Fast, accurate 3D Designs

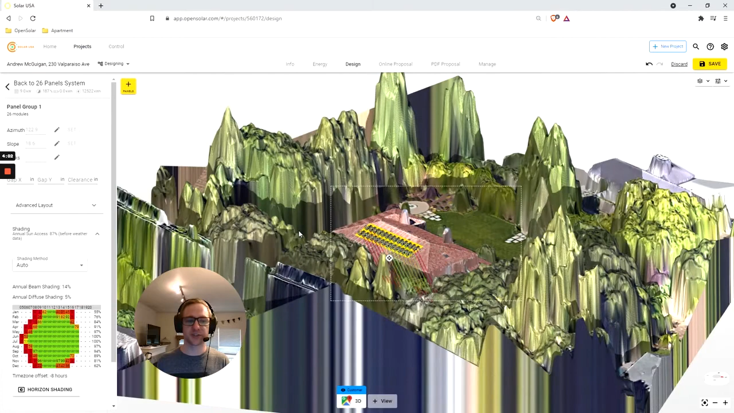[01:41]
you'll need to make an informed decision about your panel placement.
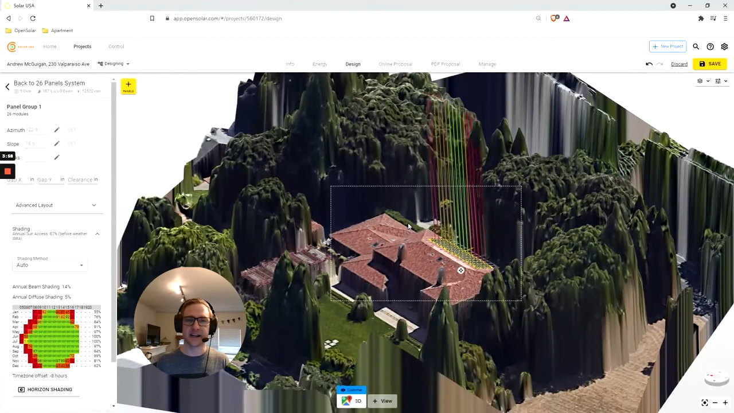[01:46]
And that's just a tiny taste of the speed and class-leading accuracy of OpenSolar's 3D design tool.